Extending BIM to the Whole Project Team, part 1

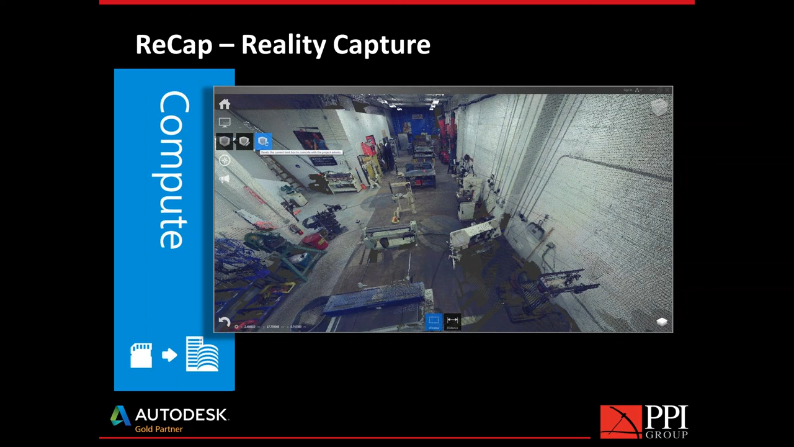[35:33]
Maybe you need to register together multiple point clouds. Maybe you need to cut off the bounding box or remove certain pixels that were captured. And then create. So I did a screen capture here with that same one used inside of Revit and drew a wall down the middle of it. So I think you might find it a little bit confusing if you're trying to sort this out. And I thought maybe there's no way I'm going to sort it out for you on a little webcast like this. This could be a whole separate one, no doubt about it. But I thought I'd start it this way. What we're looking at right now is recap.
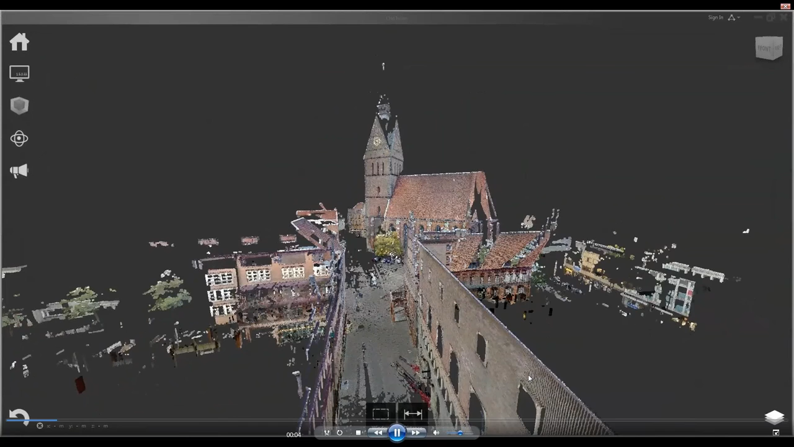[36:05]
So this is the one that comes in Building Design Suite, for example.
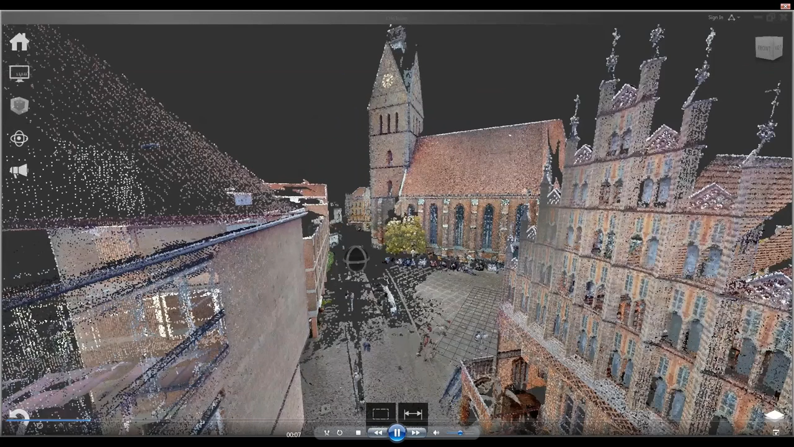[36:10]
They have it listed as in the comparison chart as free. I've actually never tried to download it just by itself because it's always given to me with Building Design Suite. But I might just back up just a little bit as I'm working around here. Let me wait. Here's a good spot.
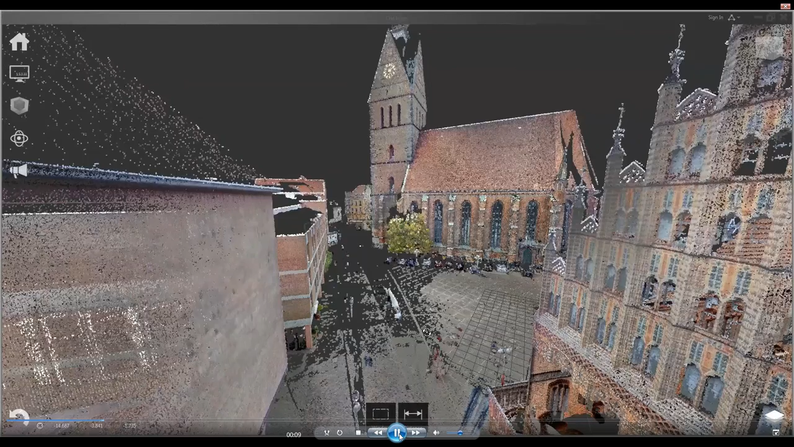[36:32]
Look off to the left if you don't even know what I'm talking about with a point cloud or a 3D laser scan. And I'm finding that as students are coming in and taking at least my Essentials class anyway, that a third of them don't even know what the term means. And so when you get involved in the middle of that here now, you'll know it's a whole series of little dots, right, that have been captured by that device that you saw a couple of screens ago, kind of a big glorified camera, if you will.
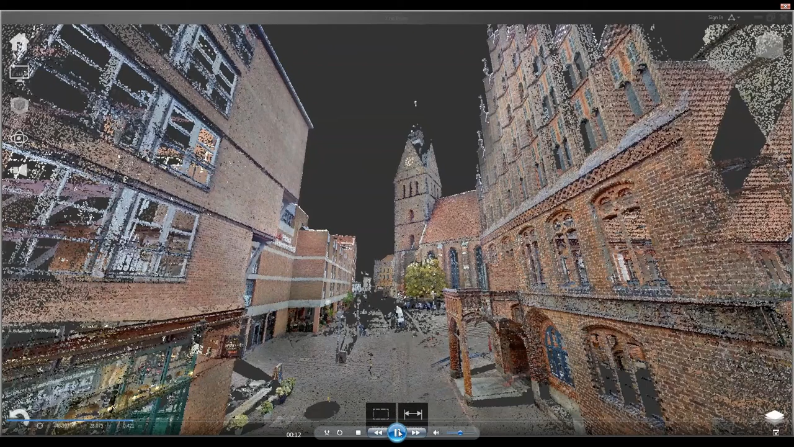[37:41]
And the longer you let it sit there, the more dots it will capture. They'll be denser, probably closer to the capturing point. And they can map color to those as well. So here's what it looks like in recap. And maybe this is the place where I might clean it up.
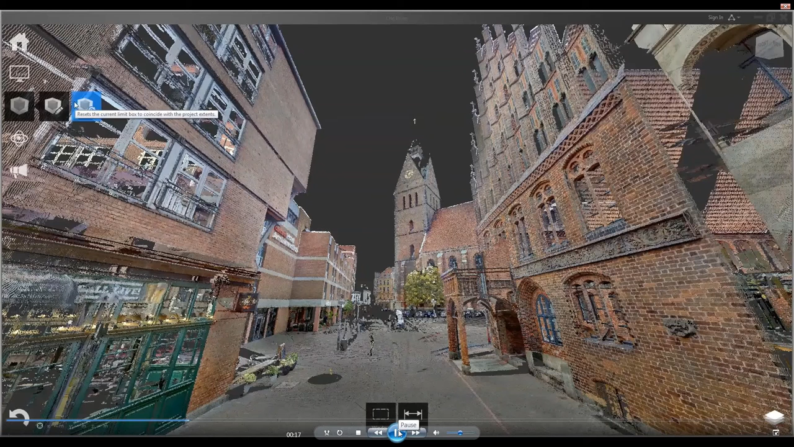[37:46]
Now, before I move on, I just jumped over into Revit and the use of Recap there. There's three different products slash services that I'd like to introduce you to. Recap, the one that you see in Building Design Suite, for example. Recap 360, that one's a cloud service. And then Recap 360 Ultimate, okay.
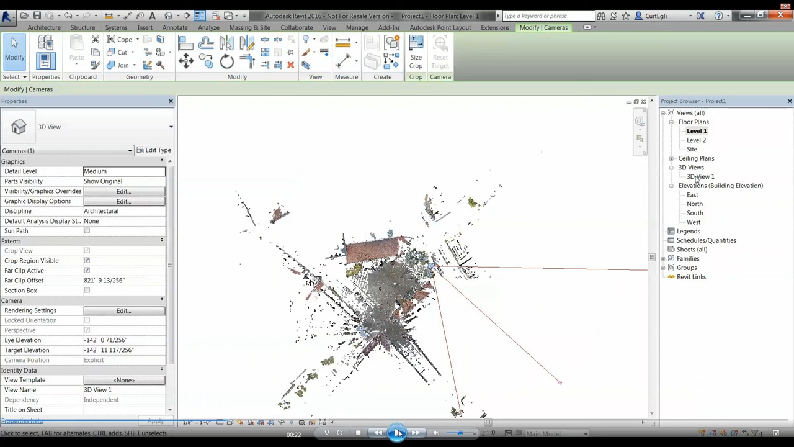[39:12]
They put it in Inventor, 3DS Max, and in AutoCAD. And here's a Point Cloud in Plan View in Revit. Now I'm going to go over to the camera view, and you can see, well,
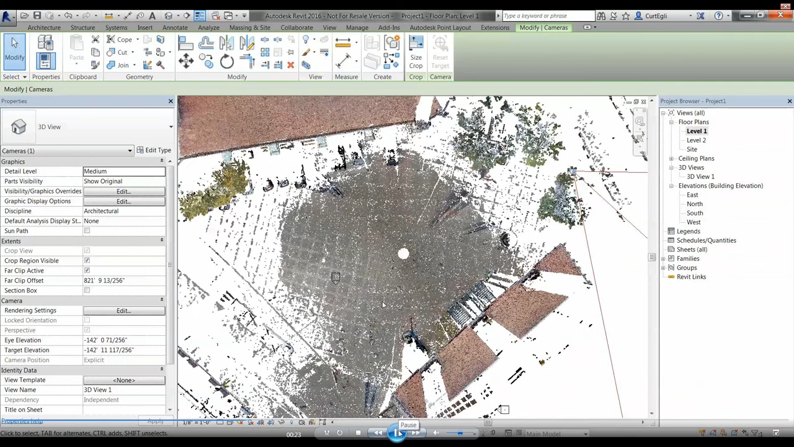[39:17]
you can see right where that, where they had set it up at.
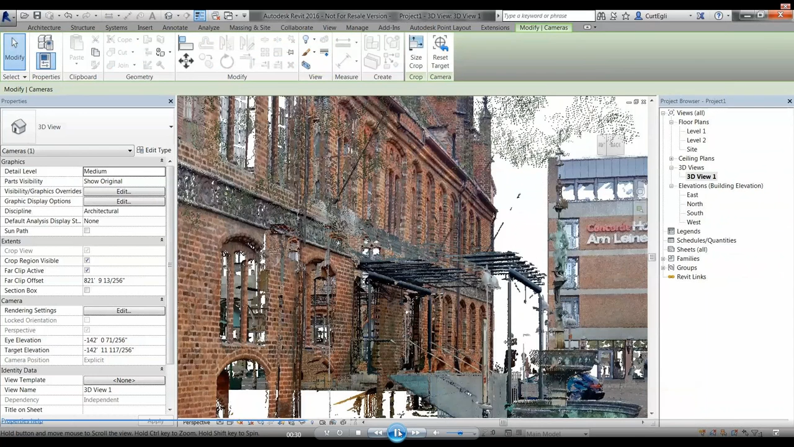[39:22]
So now I'm in Revit, the place where I'm modeling, the place where I need to do construction documents.
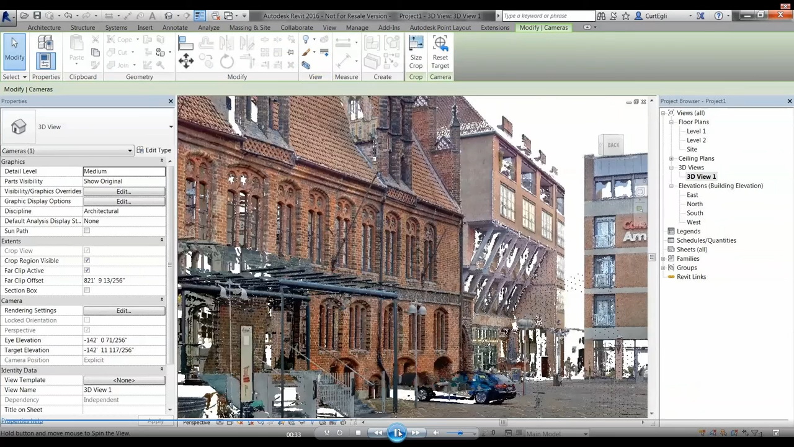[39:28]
Here's what it looks like in Revit.
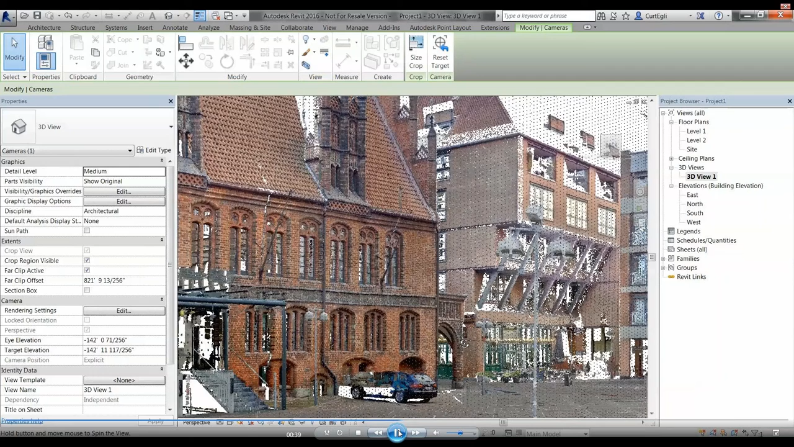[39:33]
And I'll just pause there for just a second. And I chose this data set to highlight because, say that you had to do a renovation on this building. How do you measure that if you're the poor schmuck that gets set out to the field to measure this thing? It's really hard, right? How do you capture that, right? And this one's an obvious example of the value that can be brought to the construction document,